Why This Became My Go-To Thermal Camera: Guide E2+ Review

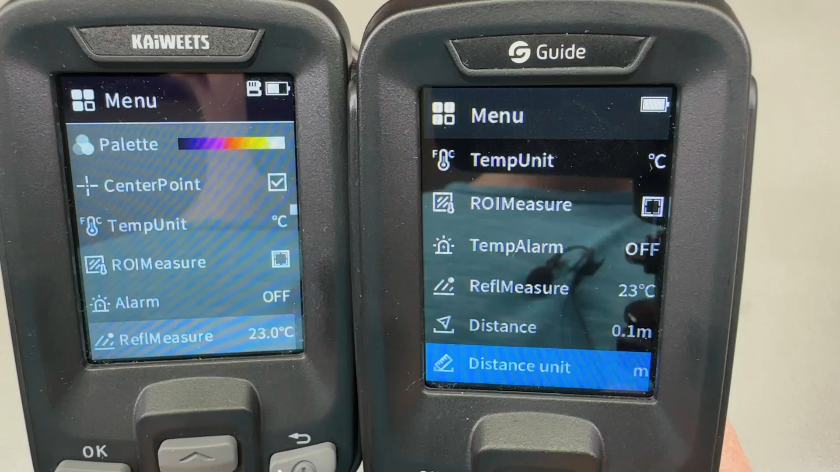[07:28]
system we noticed the super resolution option I described earlier we noticed
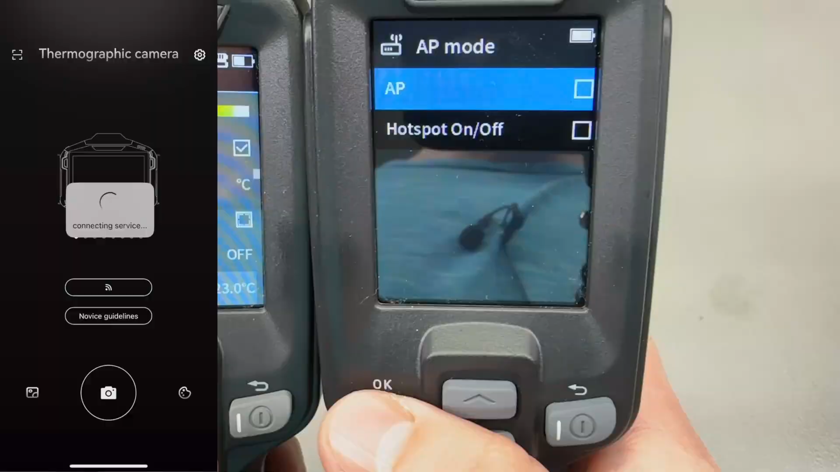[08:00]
once you enable this ap mode you connect to it via your phone to this
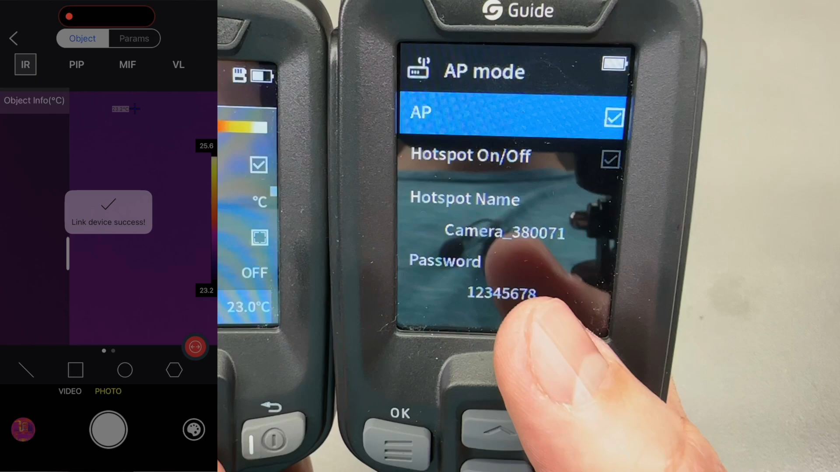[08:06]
specific ap name with this password and then you should be able to connect uh from
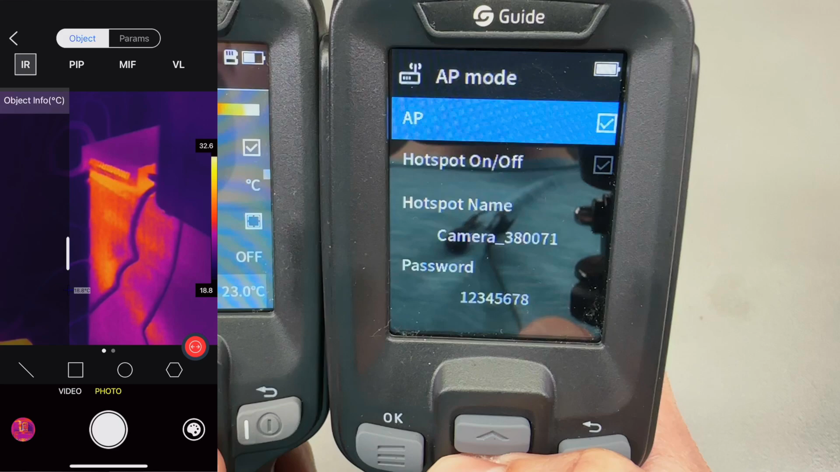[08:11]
the app to the camera and the two modes do not function at the same time it's one or the other in the app you have to click the camera shutter button to connect which is kind
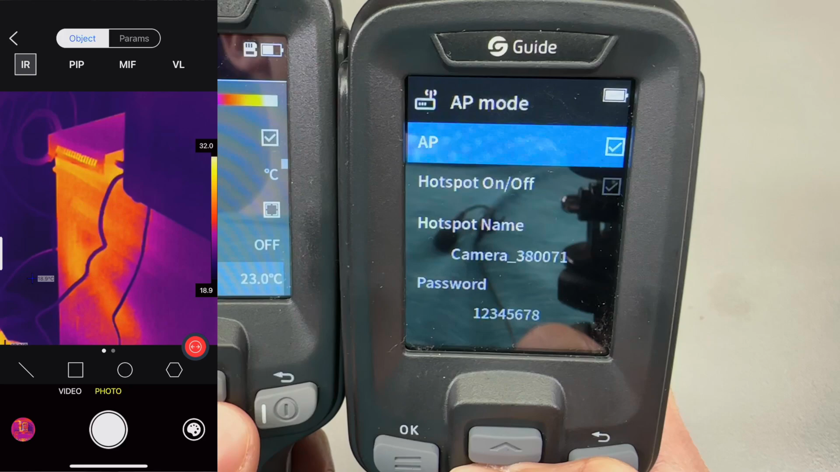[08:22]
of non-intuitive if you ask me but that's how it works now you can view the feed on your smartphone and do the usual things like capture a photo or a video and add measurement points
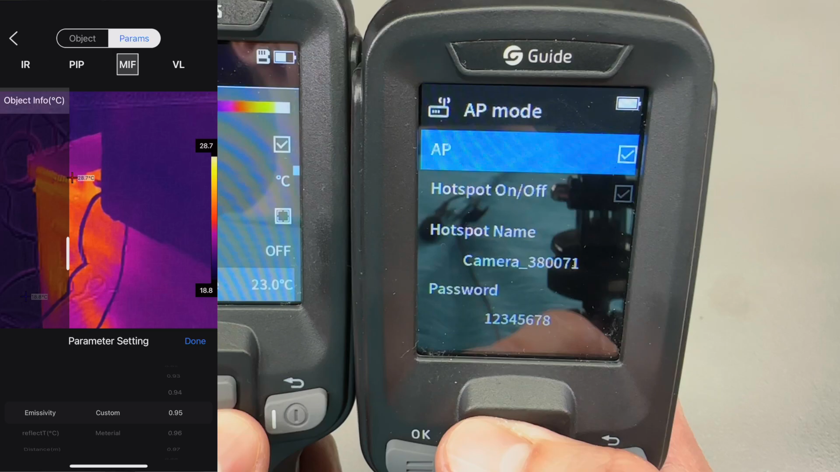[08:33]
if that useful or not it's up to you in your particular use case because personally i think that if you're getting a handheld standalone camera like this one you're not getting it to use with your smartphone
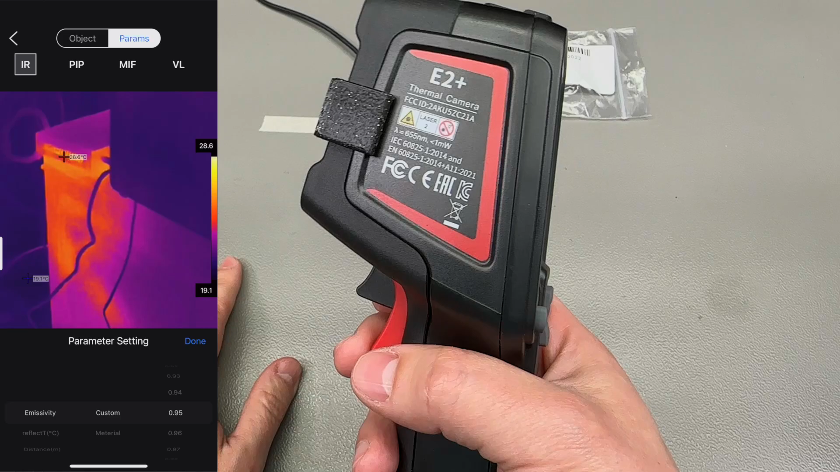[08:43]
but the option is there should you need it battery life is probably a downgrade on this e2 plus model because
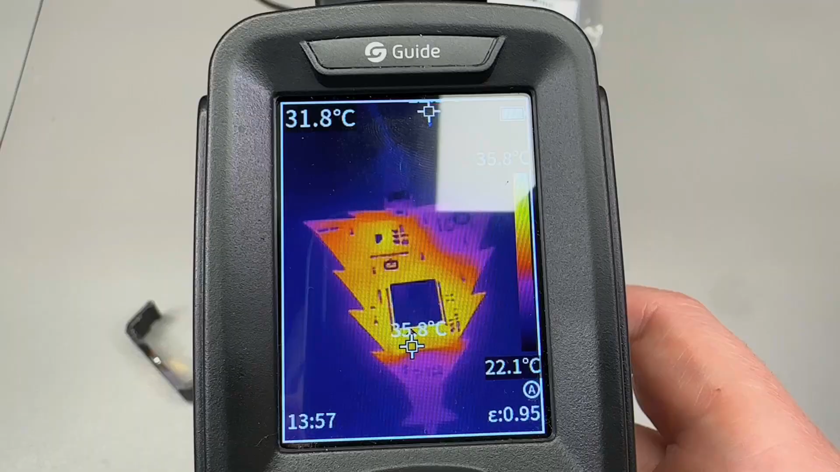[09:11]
On screen: spot 31.8°C
there is still a visual image camera present and you can use
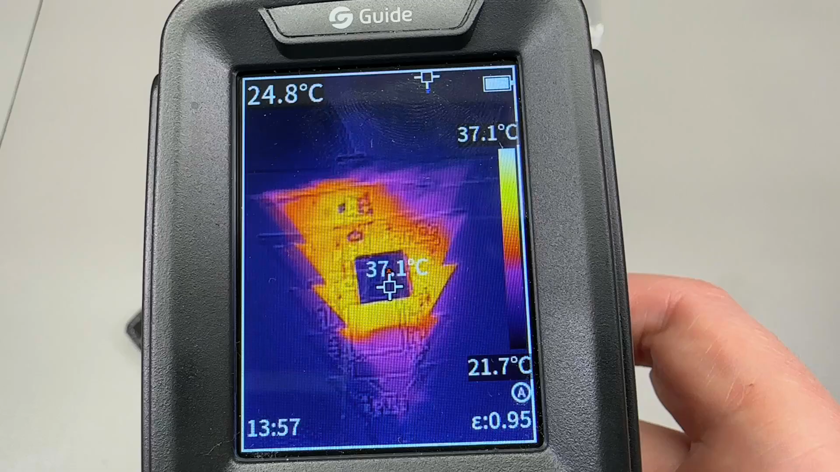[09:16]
On screen: scale top 37.1°C, scale bottom 21.7°C
that to have the two images merged or as picture in picture and it's still an option that i
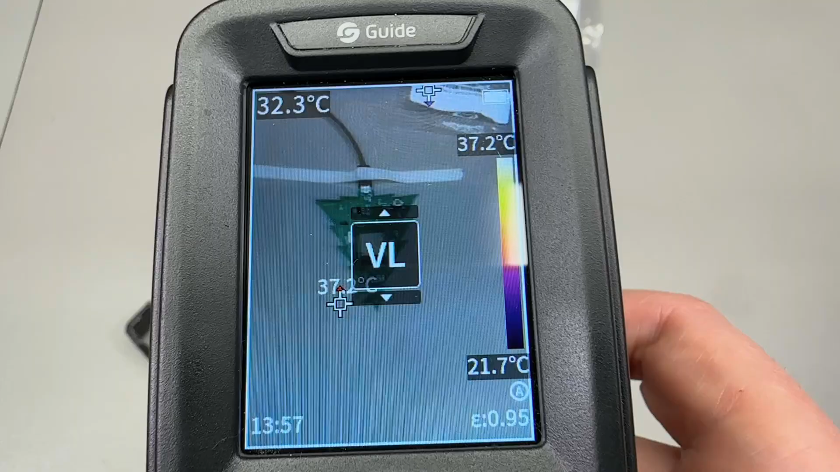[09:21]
On screen: spot 32.3°C, scale top 37.2°C, scale bottom 21.7°C
won't be using for two reasons it's never perfect alignment it's distance dependent and
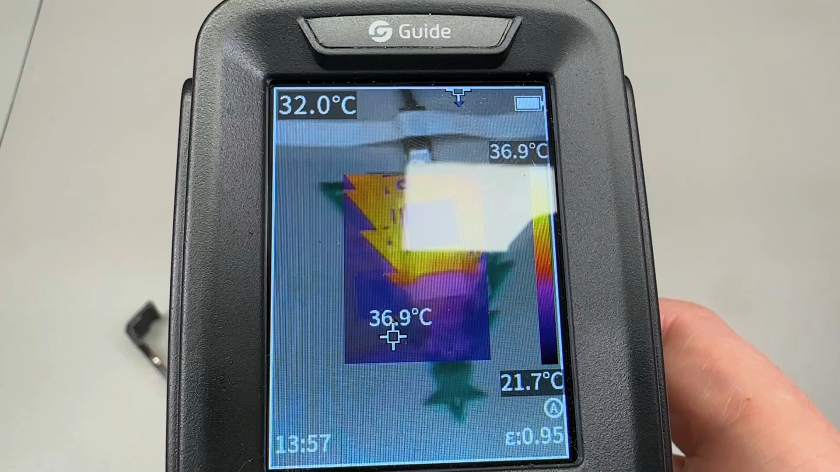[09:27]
second thermal image sensors have gotten so good resolution in recent years that i don't feel the
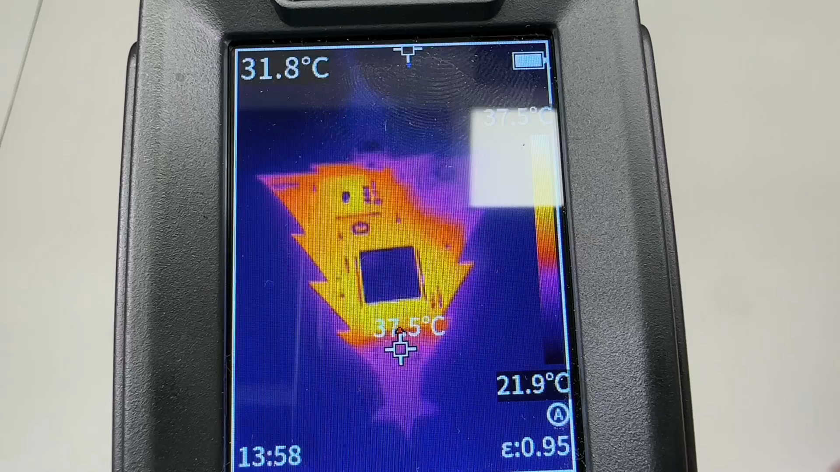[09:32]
On screen: max 37.5°C, scale bottom 21.9°C
need for the visual images anymore
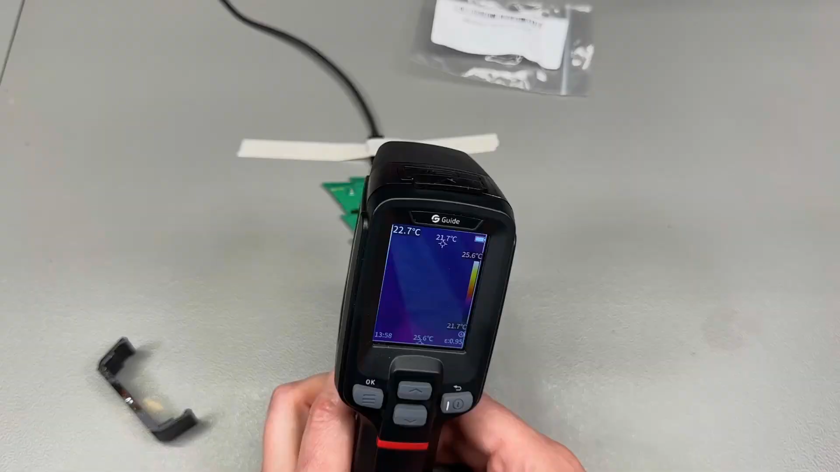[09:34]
the temperature measurement range is pretty much the same